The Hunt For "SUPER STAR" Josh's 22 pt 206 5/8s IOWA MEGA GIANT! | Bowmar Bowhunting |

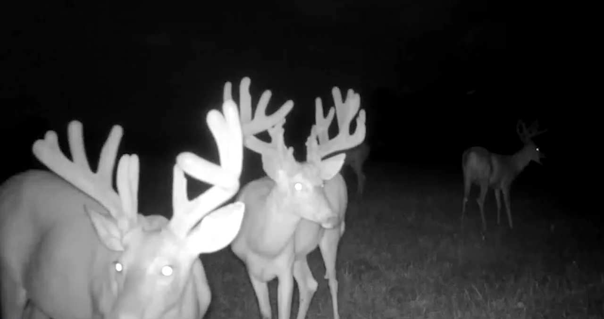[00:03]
He's a massive 22-point, 200-plus-inch Iowa giant. And to really appreciate this buck, we need to go back to last summer.